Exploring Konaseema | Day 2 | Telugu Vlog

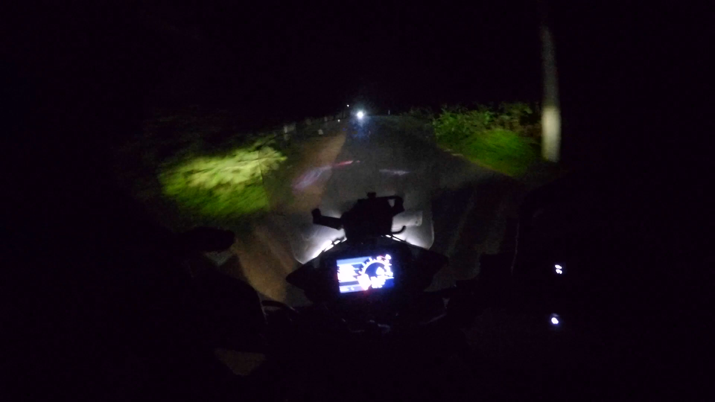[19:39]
ఈ రోడ్లు మార్నింగ్ టైంలో ఎంత బ్యూటిఫుల్ ఉన్నాయో, నైట్ టైం అంత డేంజరస్ ఉన్నాయి. బికాస్ వెరీ నారో రోడ్స్ అండ్ ఇప్పుడు వచ్చే కొత్త బండ్లు అన్నిటికీ ఎల్ఈడి లైట్సే కదా ఫోకస్కి.
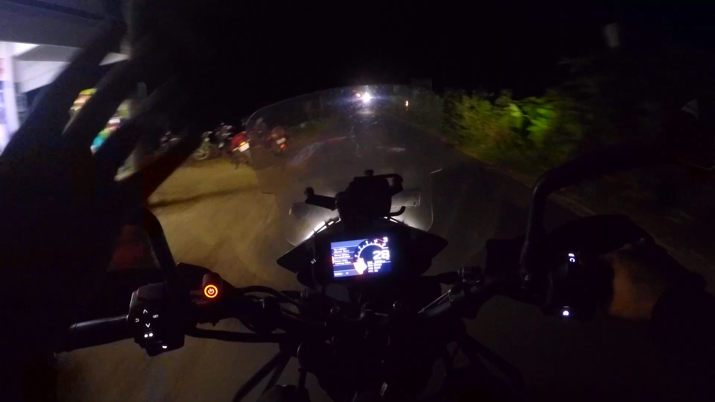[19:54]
నాకు ఏం కనిపిస్తలేదు, వానికి ఏం కనిపిస్తలేదు. 2-3 సార్లు అయితే బండి పక్క కాపుకున్నా. సీ ద డిసడ్వాంటేజ్ విత్ ఎల్ఈడి లైట్స్ ఈజ్ దిస్.